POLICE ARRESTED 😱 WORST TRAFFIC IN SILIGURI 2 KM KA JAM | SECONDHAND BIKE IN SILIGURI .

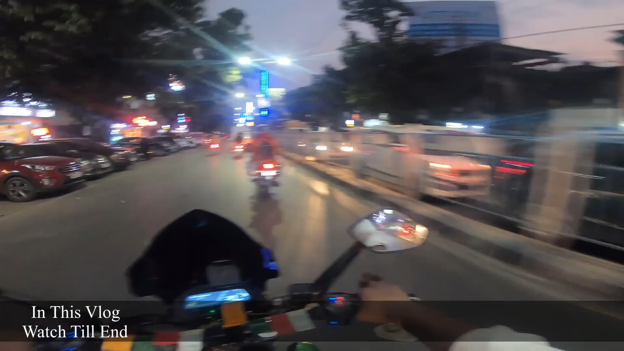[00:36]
पूरा रोड पूरा ड्राम हो गया है वहया जिली गुडी का ड्राव इक चे वहया अरे जगात हो ना यार